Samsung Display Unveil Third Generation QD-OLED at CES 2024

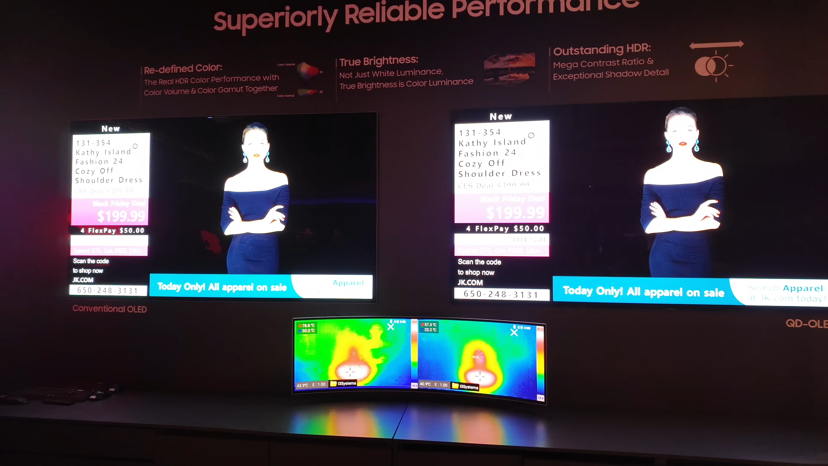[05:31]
and adding more brightness you have the potential then of image retention it's a oled display at the end of the
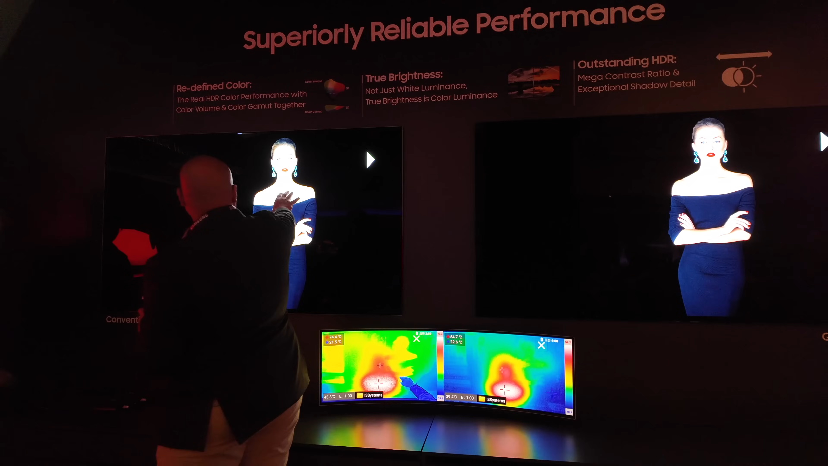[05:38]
day so what mitigation have you put in there to stop
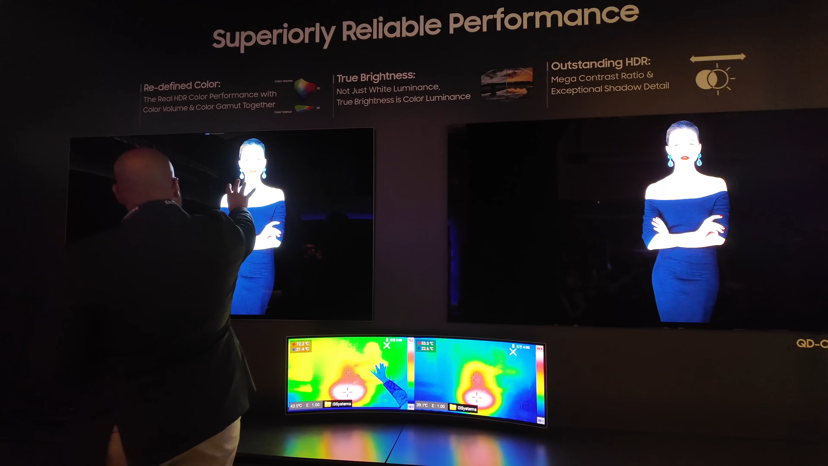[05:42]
image retention so as you can see in the thermal scans that was one of the reasons that we wanted to show it was that
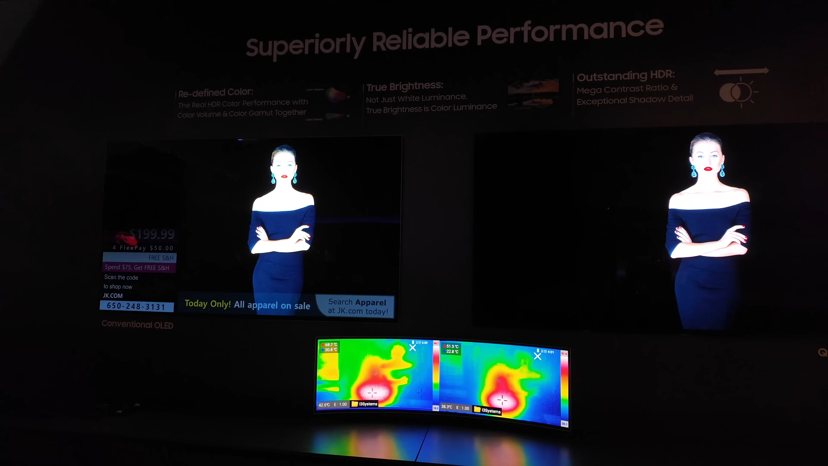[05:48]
even with the higher um kind of you know luminance we have because this is not being driven by
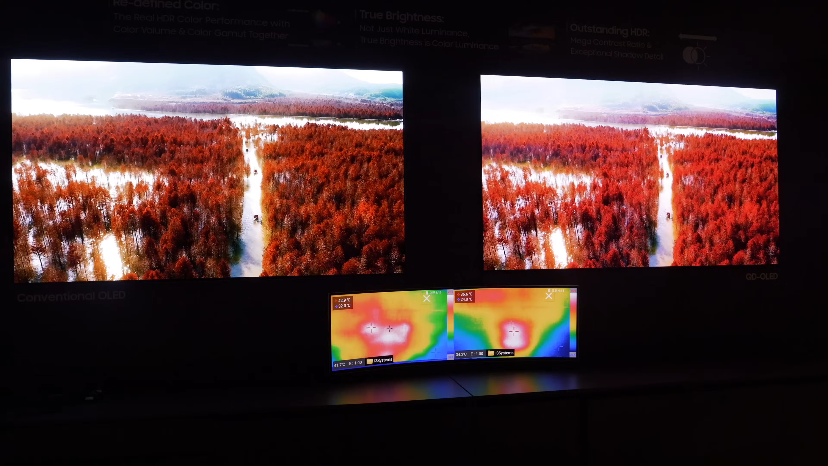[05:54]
over driving circuit but by more efficiency so we're not drawing in more power we can actually not have the
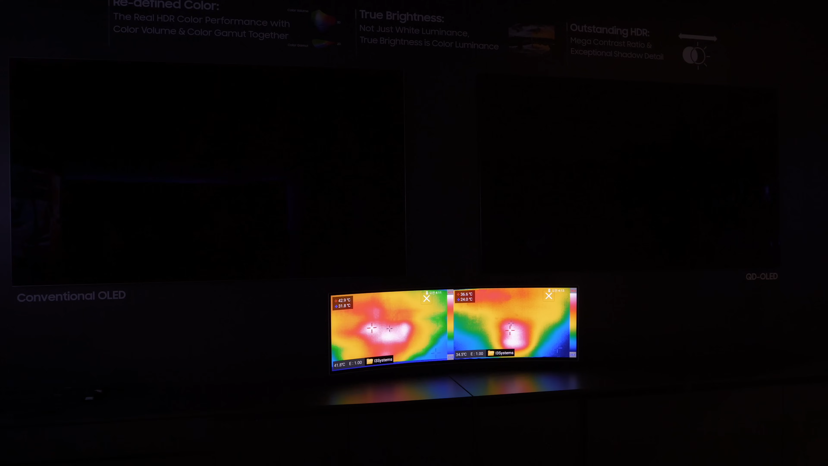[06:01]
artifact or this kind of image retention that one may see on some other displays